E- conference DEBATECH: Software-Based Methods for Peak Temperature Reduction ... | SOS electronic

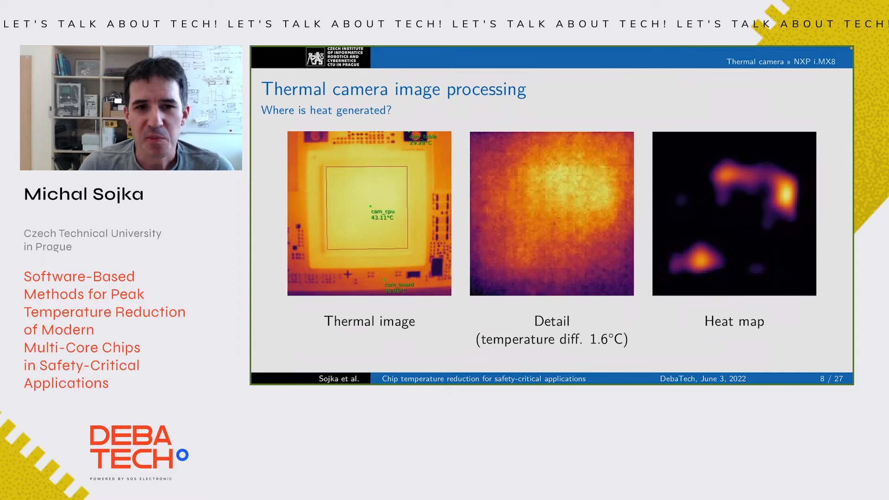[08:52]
So this part is somewhere here. This part is somewhere here. So now next, what we were interested in, like what are those places where the heat is generated so that we can use it later. To understand that, it's necessary to look at what actually is inside the chip.
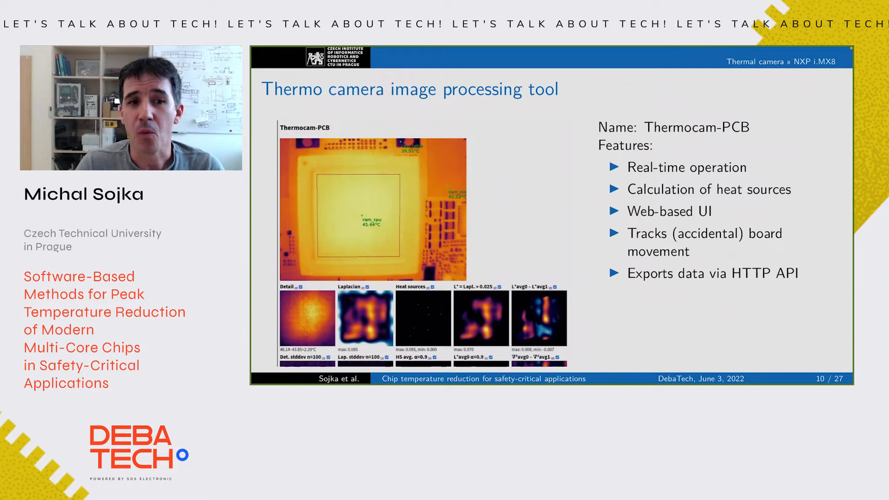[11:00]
one part of the chip to another part of the chip. So with this, you can somehow get an idea what is in which part of the chip and how the heat propagates through the chip. You can do a lot of interesting analysis from that. So just as a side note, this is like a lot of experiments where we change the temperature of the chip and look at whether, depending on the temperature, whether the heat sources change somehow or not.
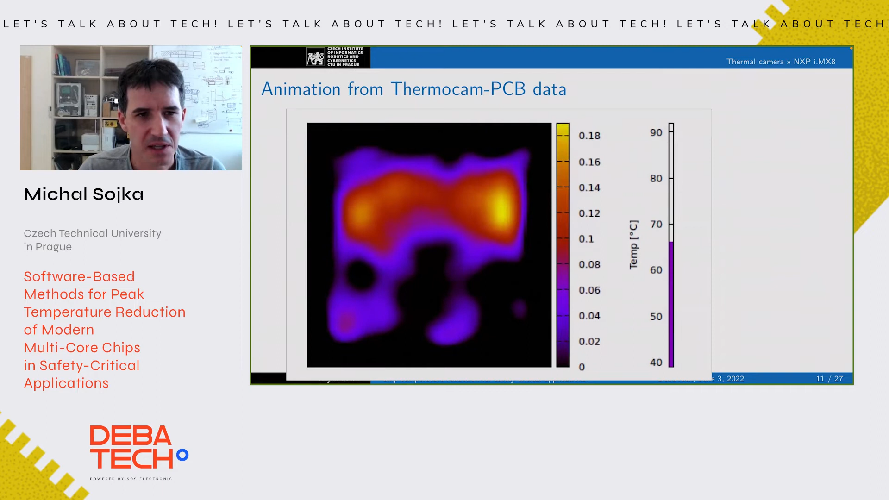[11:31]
And as you can see, the heat sources are almost always at the same time, at the same place. So let's get back to the chip layout.
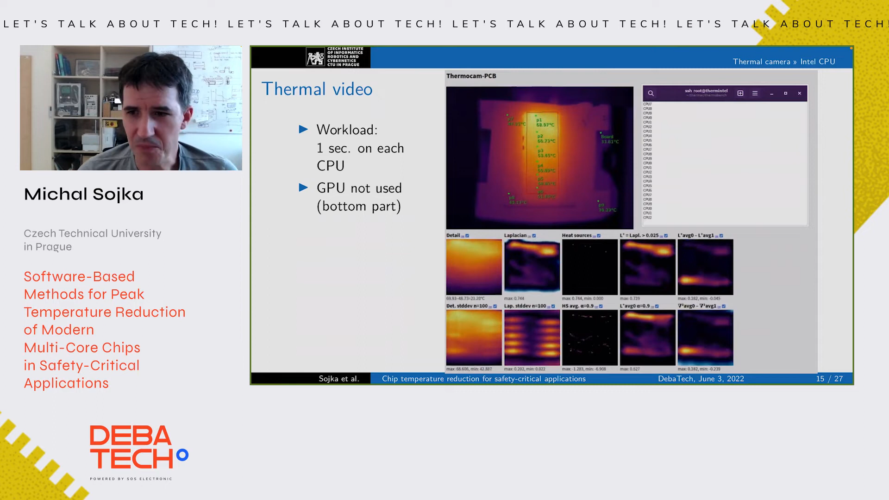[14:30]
So this way we can see where the CPUs are located and we can use this information to optimize the temperature. the temperature layout of the chip and so on. So that's all about our test bed.